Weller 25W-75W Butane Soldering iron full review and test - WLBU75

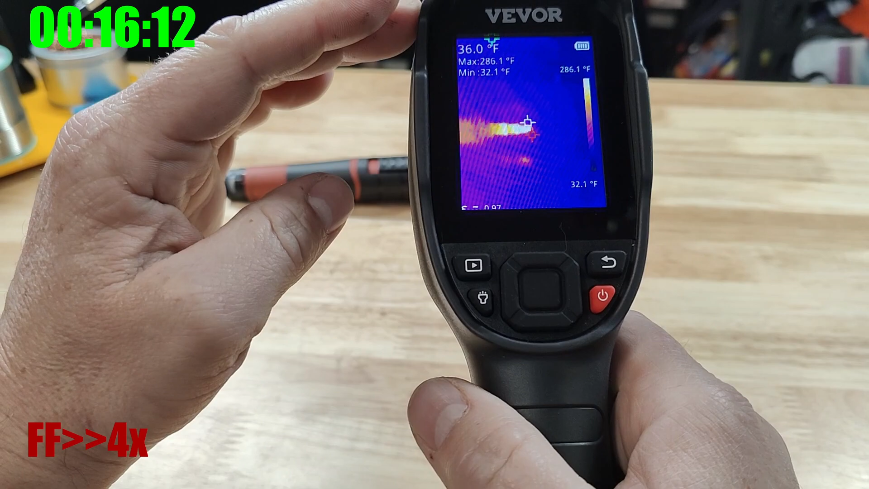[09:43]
On screen: spot 36.0°F, max 286.1°F, min 32.1°F, scale top 286.1°F, scale bottom 32.1°F
So let's get that started. Turn down the low.
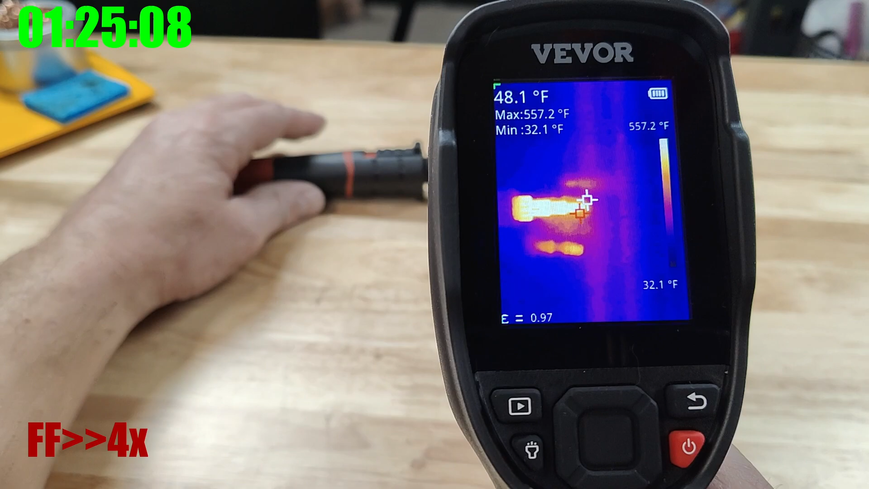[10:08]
On screen: spot 48.1°F, max 557.2°F, min 32.1°F, scale top 557.2°F, scale bottom 32.1°F
It might be about $550 where it's settling out at.
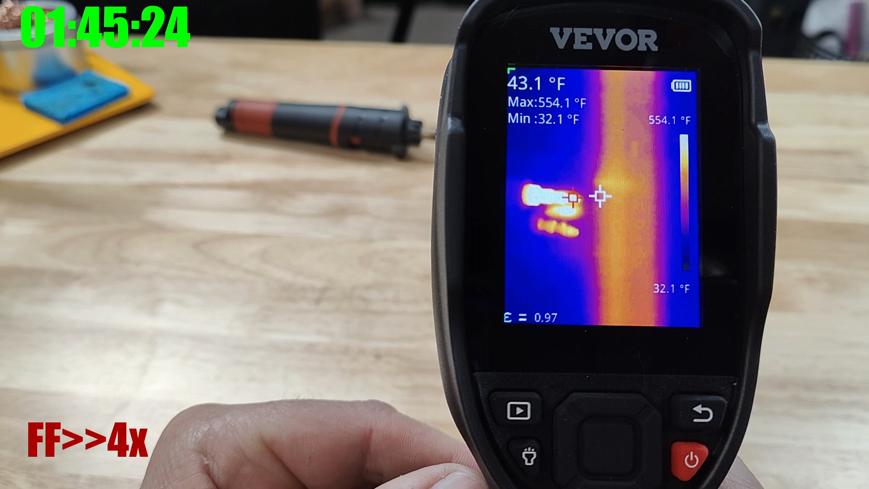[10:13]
On screen: spot 43.1°F, max 554.1°F, min 32.1°F, scale top 554.1°F, scale bottom 32.1°F
Yeah, $550, $560 it seems. Let's turn it up to max $700.
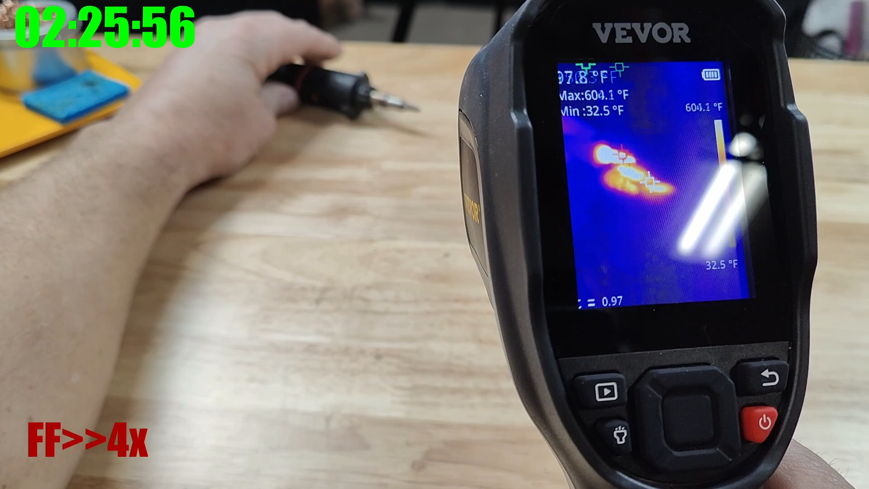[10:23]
On screen: max 604.1°F, min 32.5°F, scale top 604.1°F, scale bottom 32.5°F
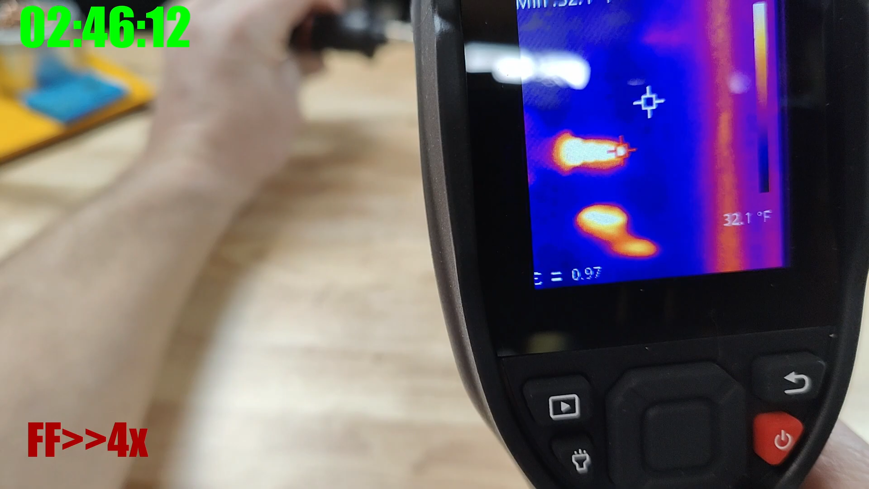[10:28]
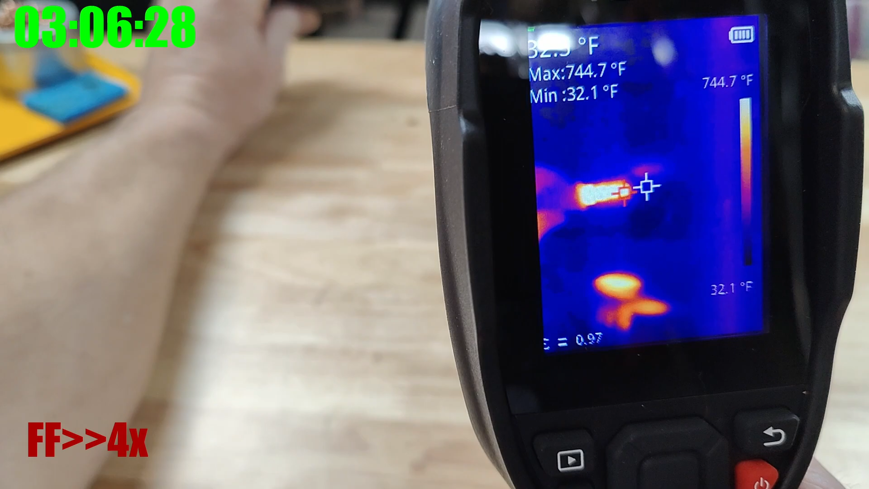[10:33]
On screen: max 744.7°F, min 32.1°F, scale top 744.7°F, scale bottom 32.1°F
Looks like it's hitting $800 now. I'd say about that's how it's going to get. $800, $810.